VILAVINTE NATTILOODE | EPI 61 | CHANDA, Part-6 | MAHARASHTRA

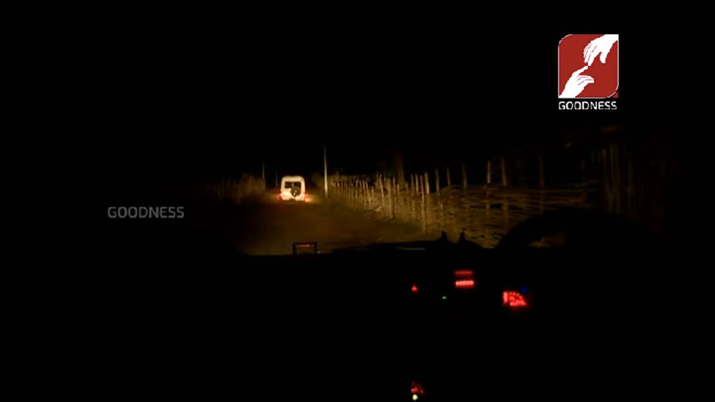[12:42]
വനത്തിലൂടെയുള്ള യാത്ര. ശരിയായ വഴികളൊന്നുമില്ല. നടപ്പാത പോലുള്ള റോഡിലൂടെ വികാരിയച്ഛന്റെ വാഹനത്തെ ഞങ്ങളും അനുധാവനം ചെയ്തു.